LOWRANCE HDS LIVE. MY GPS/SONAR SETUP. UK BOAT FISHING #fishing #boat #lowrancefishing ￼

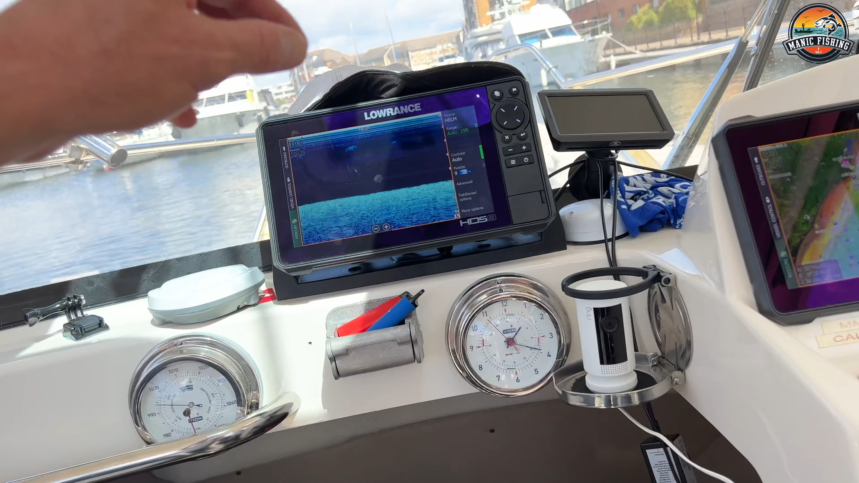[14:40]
what i will do quite often is i've got a page here
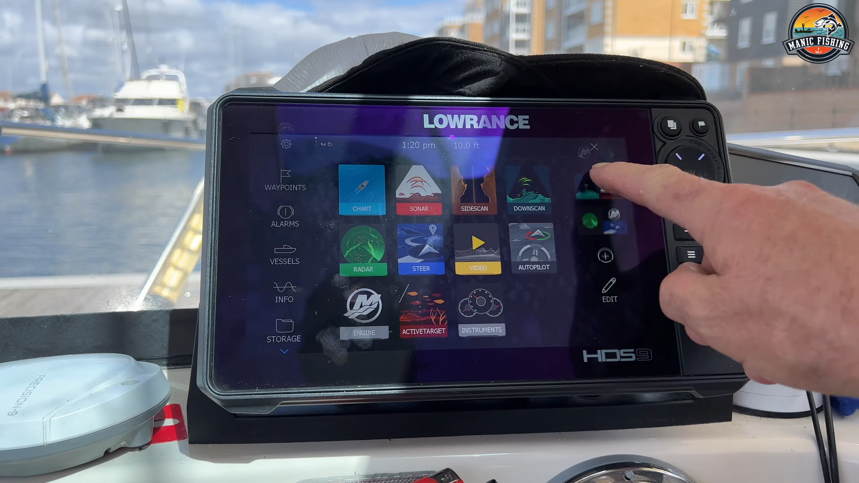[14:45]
so on this page here i have yep here so
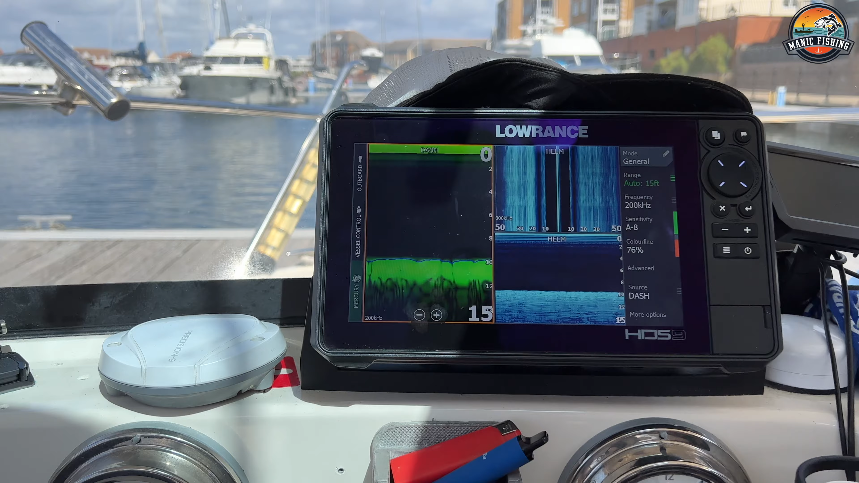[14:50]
sorry let's push that so i've got my normal sounder and as you can see dash that
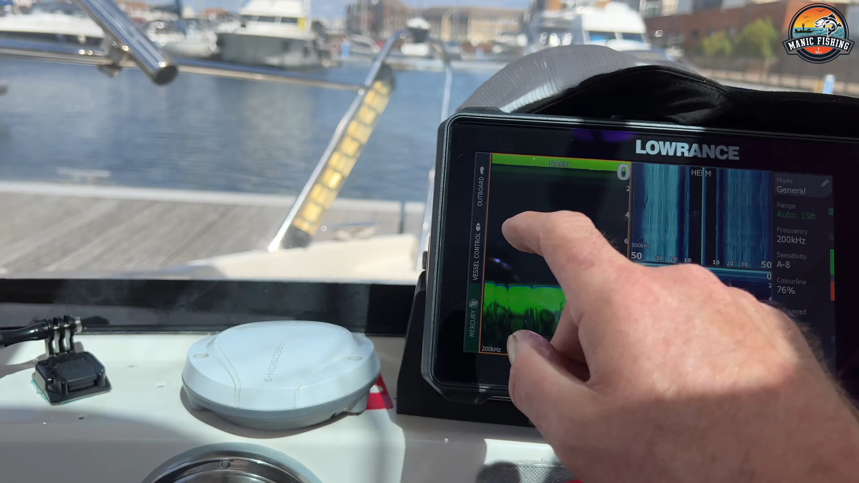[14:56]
is the source so that's coming from here that says that's my side scan that's
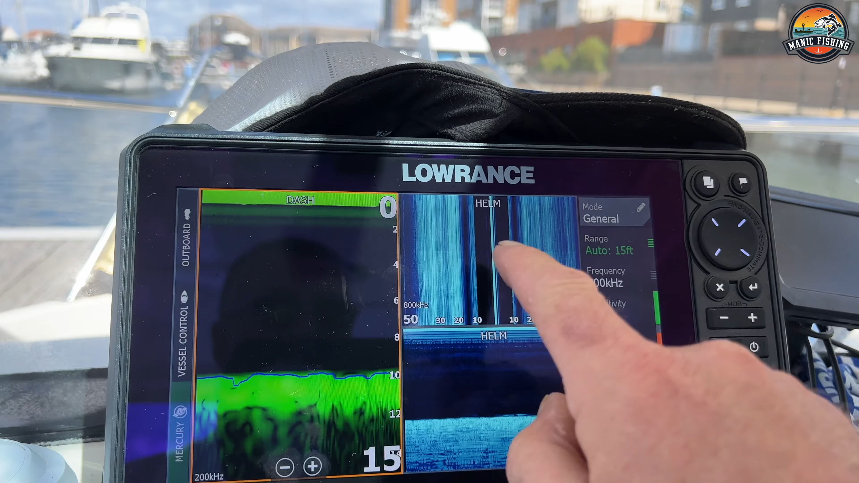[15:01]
my down scan that says helm helm that transducer is plugged into this unit so that is
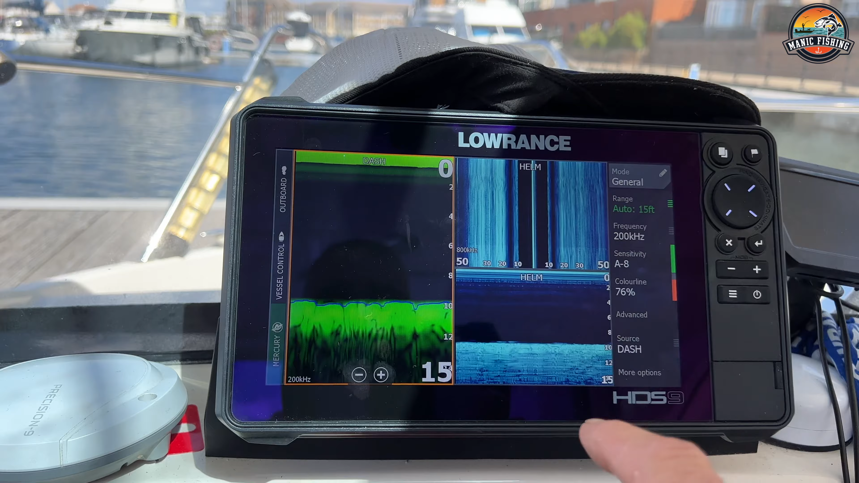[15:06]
the source i don't want to confuse you too much but basically that's a side scan so that's going
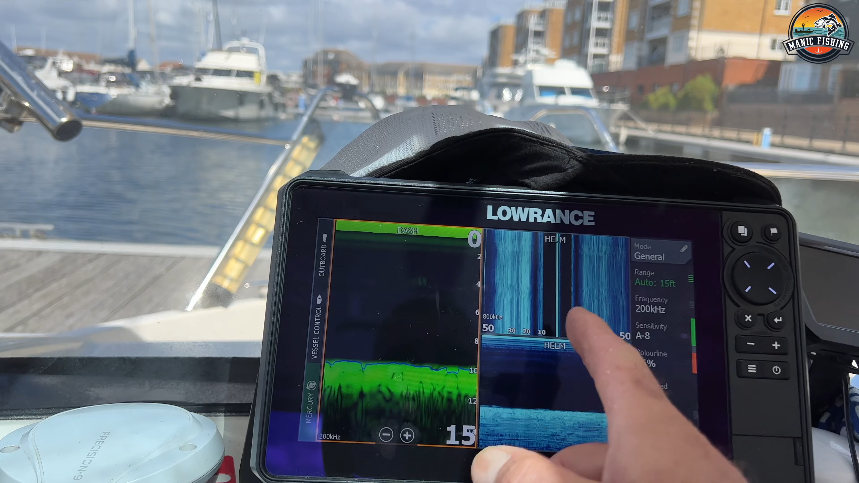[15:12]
out 50 foot either side if you look at that line there that basically is
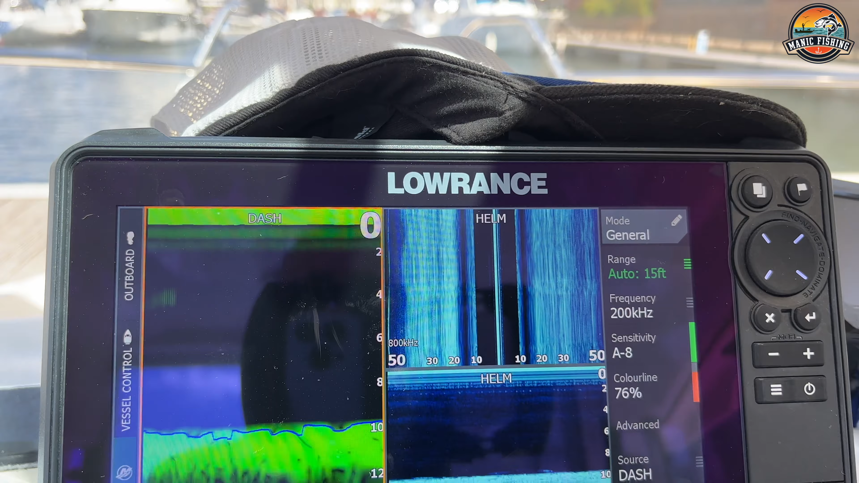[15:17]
your keel there and either side of you is where you'll see fish so this
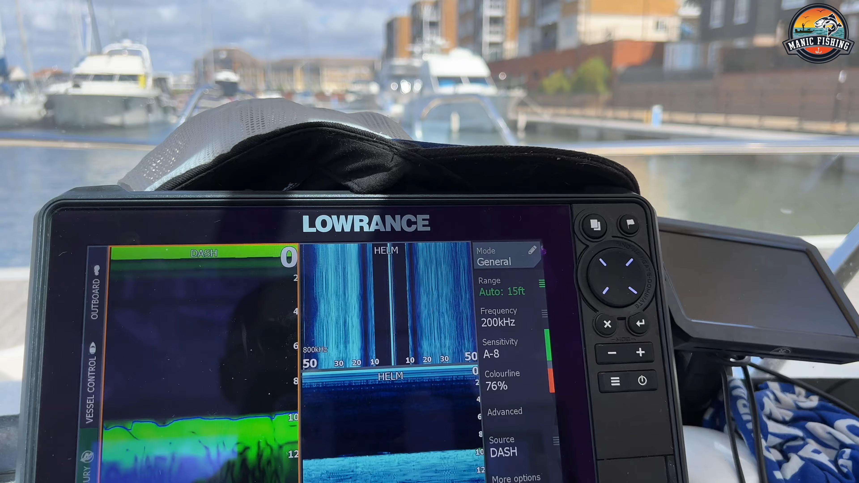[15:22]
area here i think you're picking up that pontoon there and then over a little bit further there you're
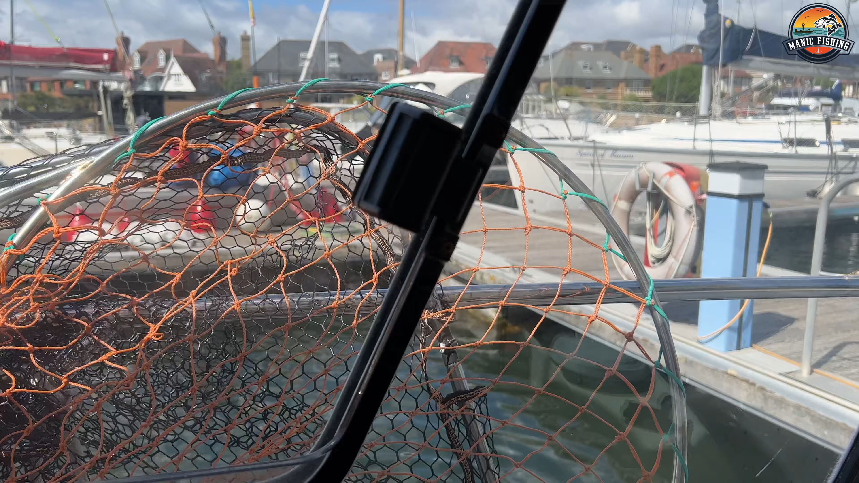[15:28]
picking up the other pontoon there and my pontoon here
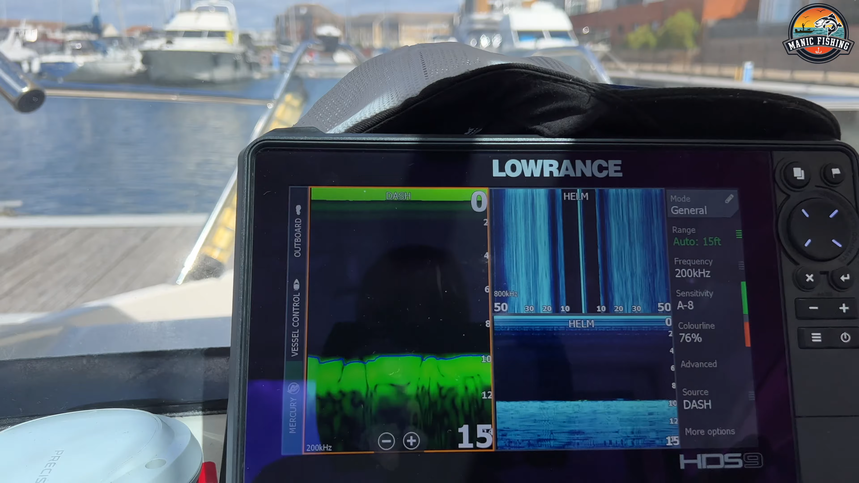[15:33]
but i'll be honest with the style of fishing that i do i just work with this one i do
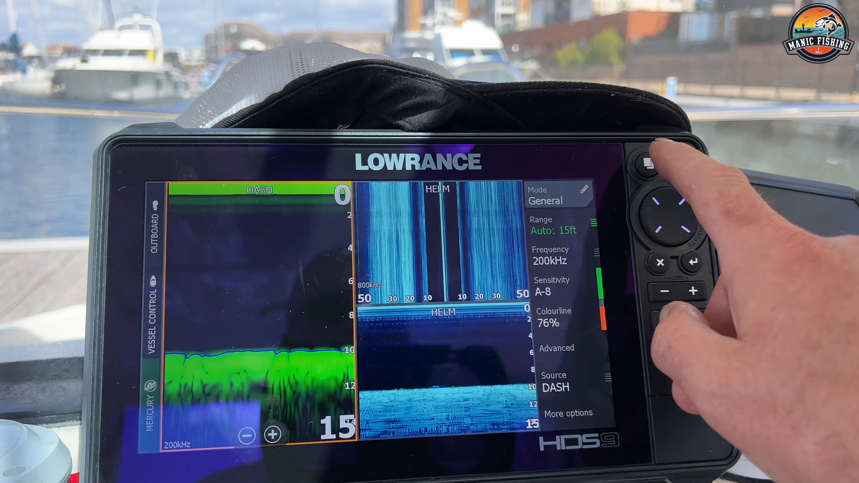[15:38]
like the down scan it's got uh let me just show you that on a different page so this is the down scan and this has a
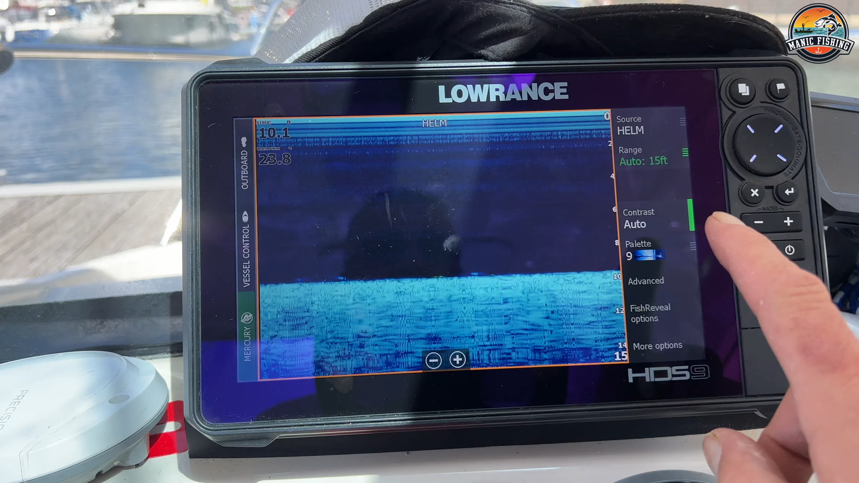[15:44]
a fish reveal on it so you will see the fish come up in like a yellow color or whatever and i've got a
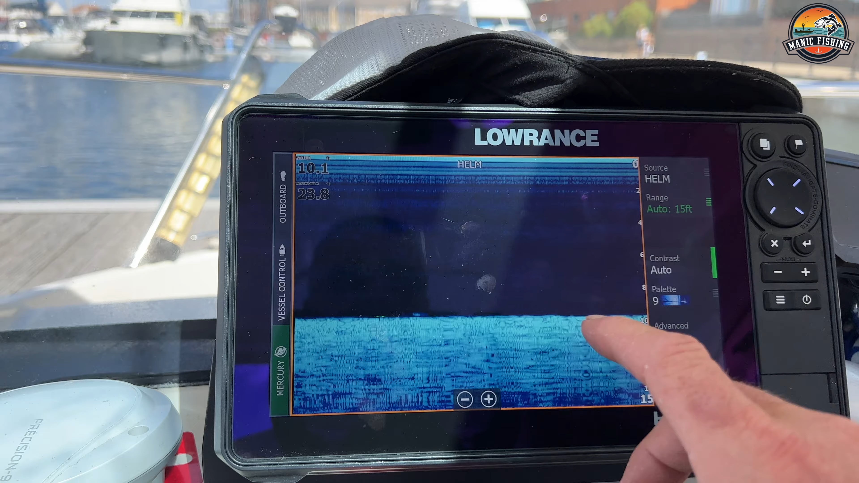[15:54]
bottom line on here so you can see so at the present minute we are only in
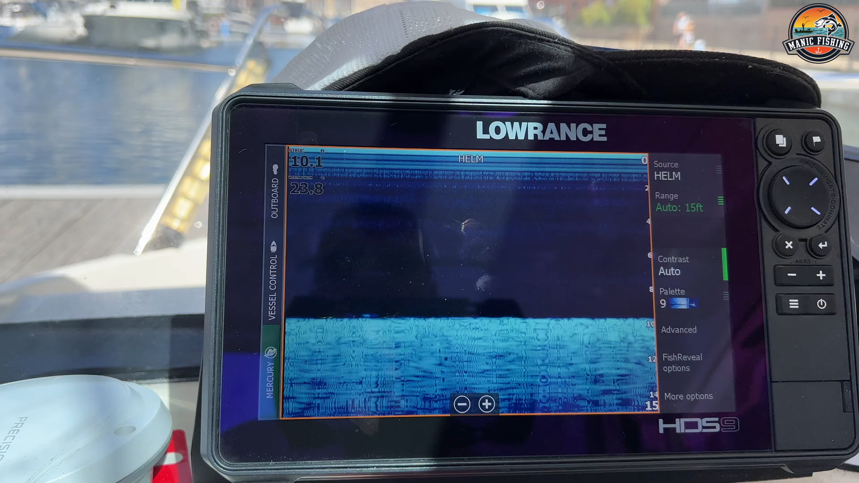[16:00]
10 foot of water i i like to do mine in feet some people like meters but i i like feet um a bit old-fashioned but um yeah that's that and you can change your
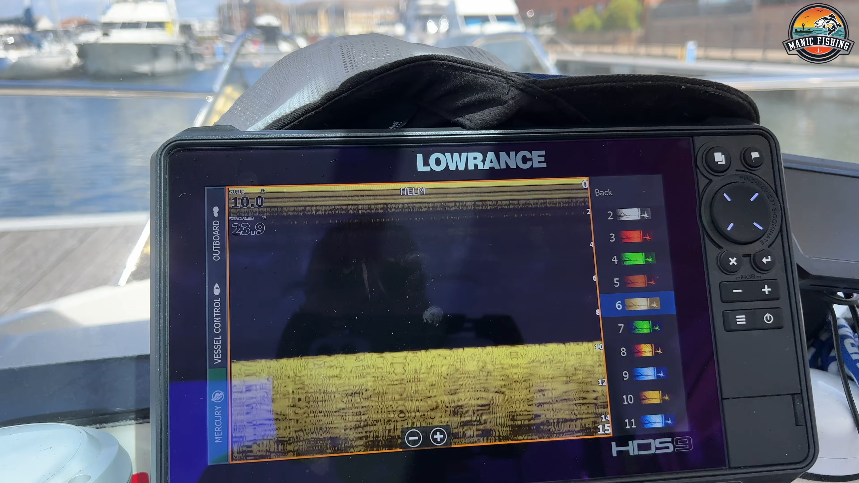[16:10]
palette to whatever you like that one's quite nice actually i quite like the blue
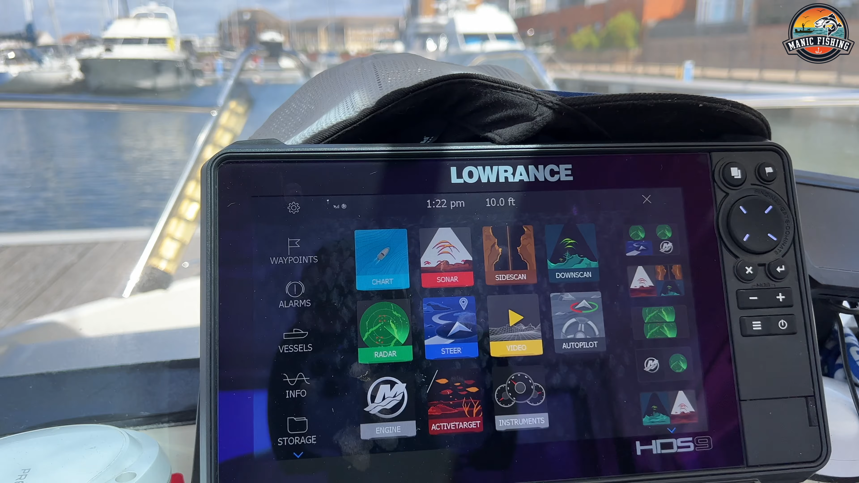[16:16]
but uh and then if i go on to this other page this will show you the
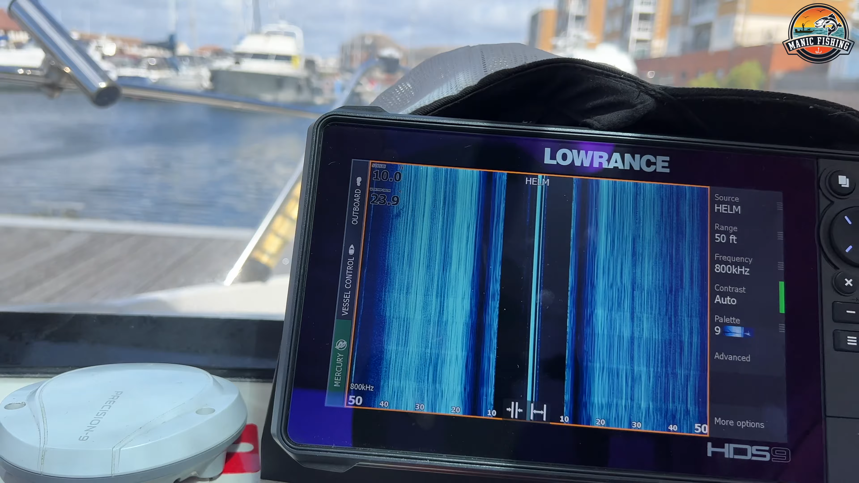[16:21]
side scan in better so you can actually hit plus
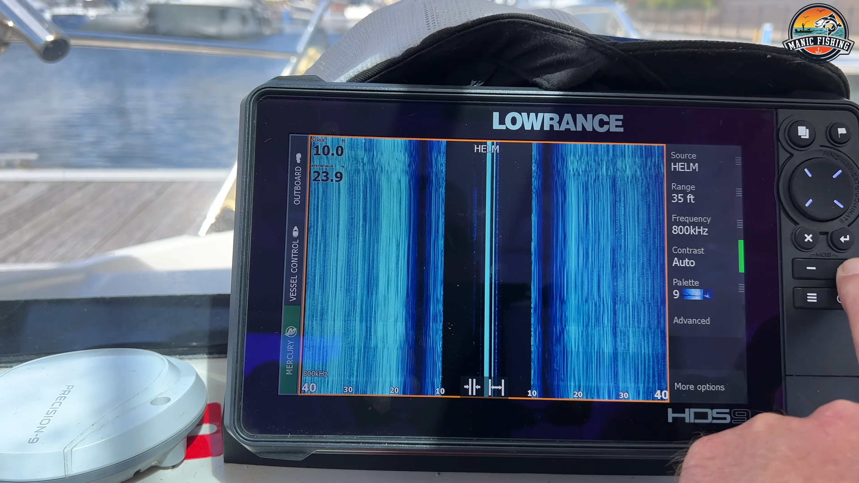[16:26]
and go in closer or you can go out further so
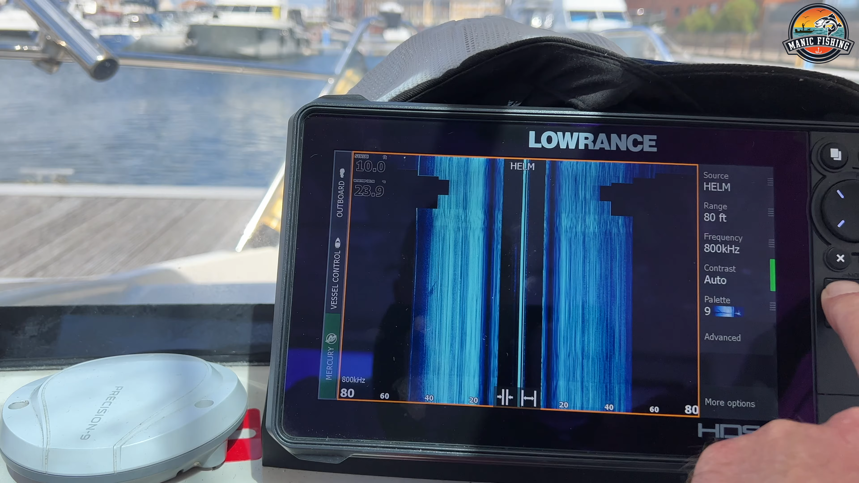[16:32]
that's reading it at let's go a hundred foot so obviously